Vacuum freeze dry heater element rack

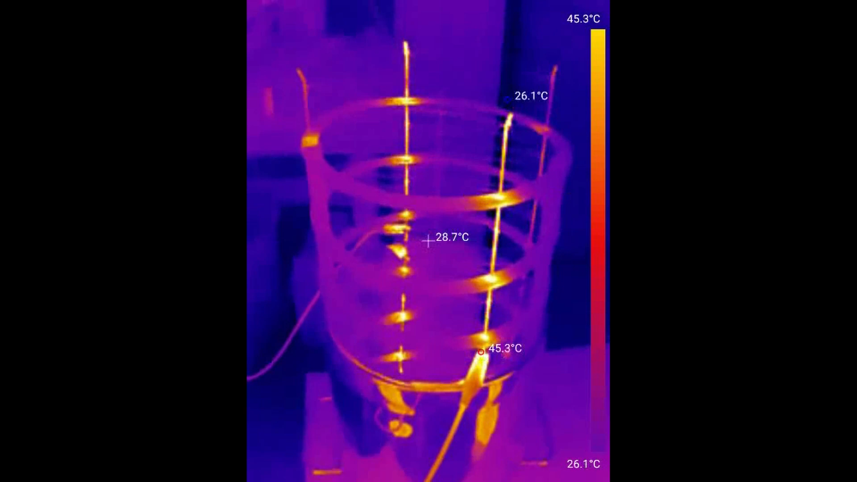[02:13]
On screen: spot 28.7°C, max 45.3°C, scale top 45.3°C, scale bottom 26.1°C
I don't know how long that video is so I'm just going to continue talking and say how cool it looks that all the springs are glowing orange
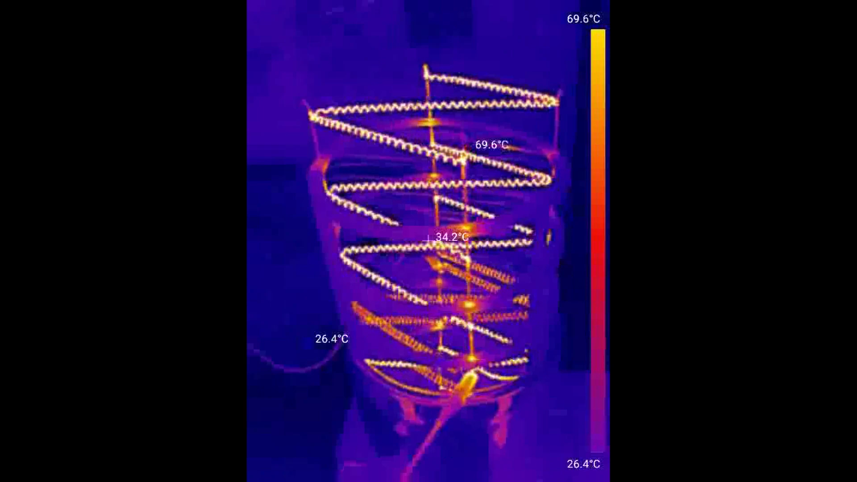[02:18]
On screen: spot 34.2°C, max 69.6°C, min 26.4°C, scale top 69.6°C, scale bottom 26.4°C
and how the vertical stainless posts are also glowing.
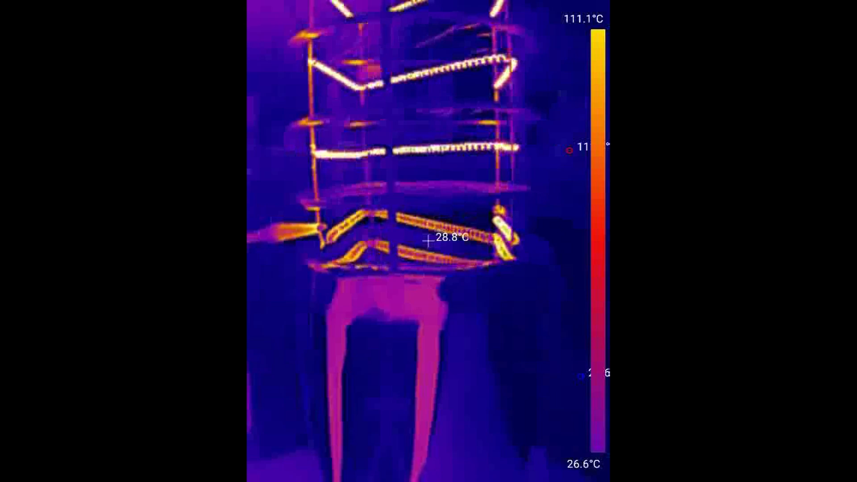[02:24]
On screen: spot 28.8°C, scale top 111.1°C, scale bottom 26.6°C
I ran through this a few times so the vertical posts are already a bit warm when I started.